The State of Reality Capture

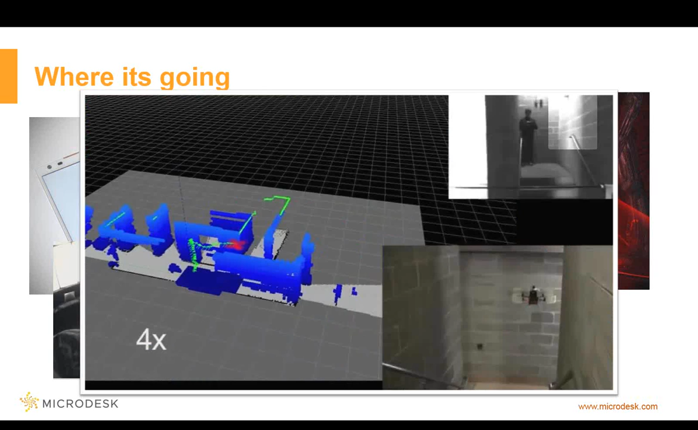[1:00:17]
And in terms of setting things up for being able to fly patterns,
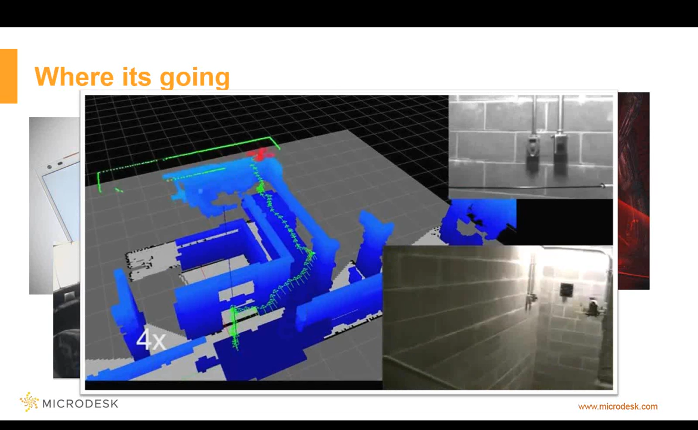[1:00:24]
you know, letting it go and figure out what it wants to do, this one here is running through a building.
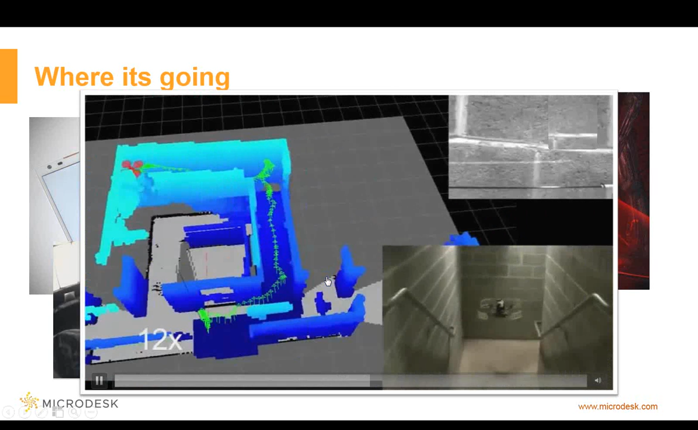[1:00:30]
And again, it's a school, university team. They're testing this. In terms of things that are already out there, the video for this is normally much longer.
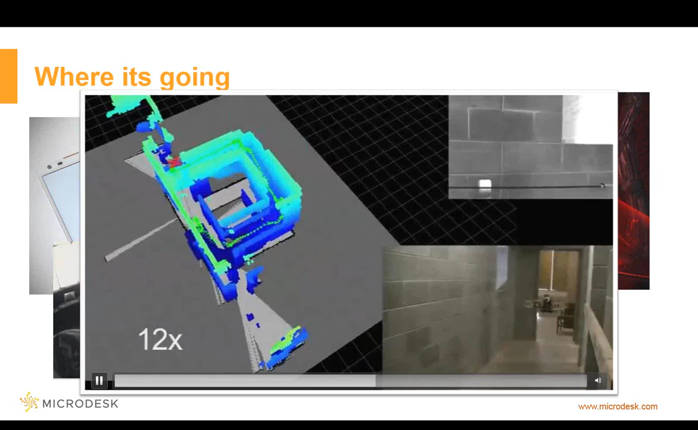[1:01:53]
And once it's done, it stitches everything together. A lot of the planes actually have a GPS module on it so it actually understands where it was in the world when it took that photo.
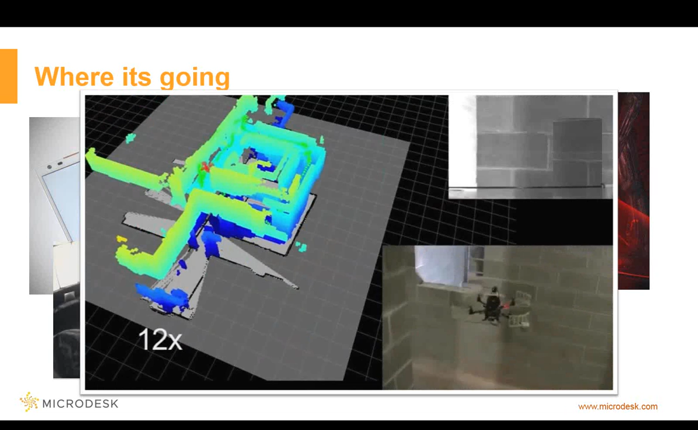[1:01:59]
And then it actually puts it together and you utilize it for whatever your project calls for.
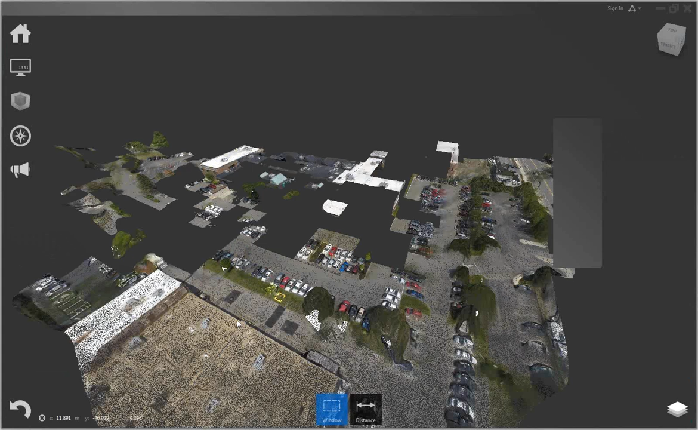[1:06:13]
So before when I was in Memento, I was showing the mesh version of the result.
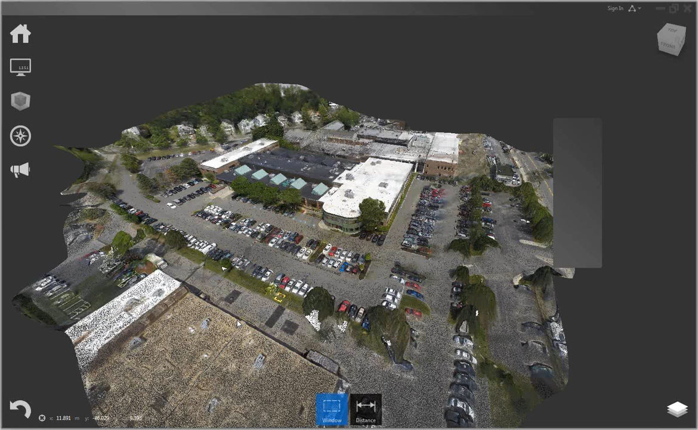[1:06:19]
This is the point cloud version of the exact same thing that I did with the camera on top of the quad. Everything in here is actually to scale because when I actually put it together,
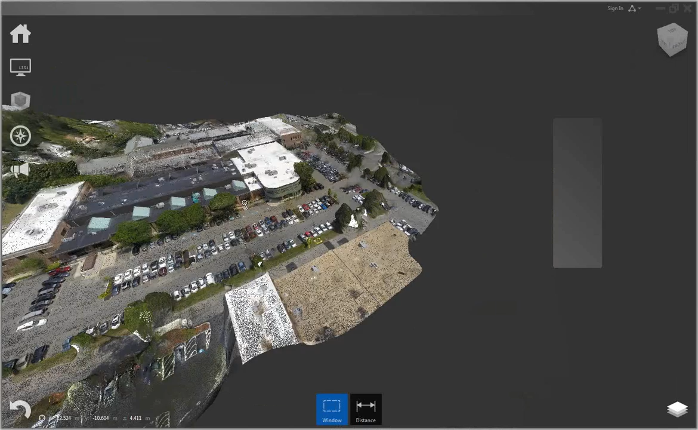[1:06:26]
I knew the spacing for the parking and I knew the spacing on the glazing. So I gave it two different areas of measurement. From in here, if I need to, I can then say save as or export the file. Tell it which file I need to export it out. In all honesty, you don't actually need to export anymore because Revit can read the RCP file from ReCap. But if I need to tweak it to something else, I can at least do so.
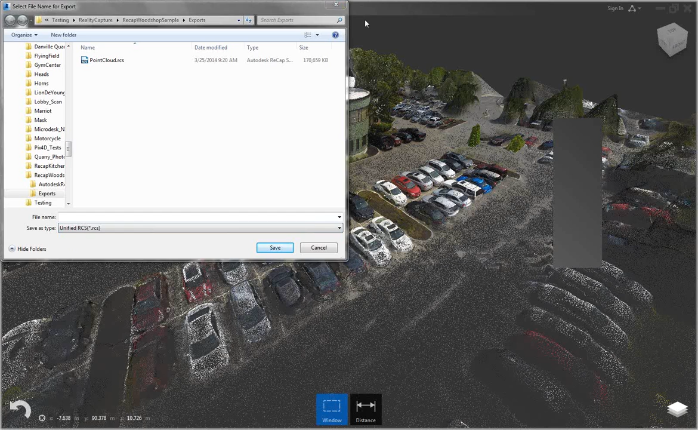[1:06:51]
I think this one was maybe five or six hours. So I started it in, I think I started around lunch and sometime when I got home, I had the email. I don't remember how long, but it wasn't longer than six or seven.